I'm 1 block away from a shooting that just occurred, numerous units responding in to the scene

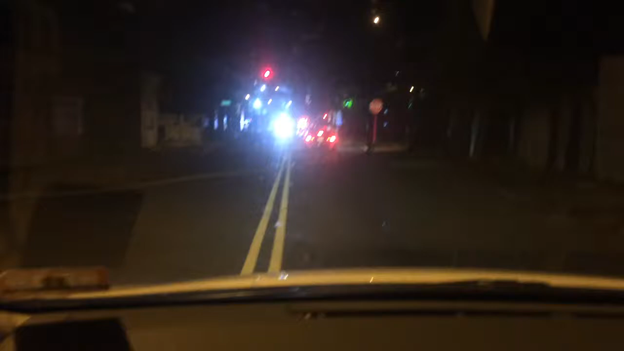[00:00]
I'm a block away from a shooting that just occurred on North Main and Jefferson. Well, numerous units are responding into the scene.